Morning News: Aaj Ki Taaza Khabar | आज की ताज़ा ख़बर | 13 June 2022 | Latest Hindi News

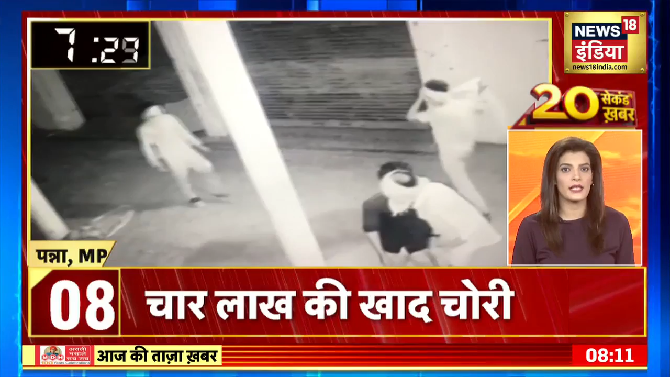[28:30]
ताला तोड़कर गुदाम में दाखिल पूर्टे नजर आ रही हैं. पन्ना जिले में कई महीनों से खाद की किल्लत है और चूरी की घटना को इससे जोड़कर देखा जा रहा है फिल्हाल पुलिस इससे पूरे मार्मी की जा रही है।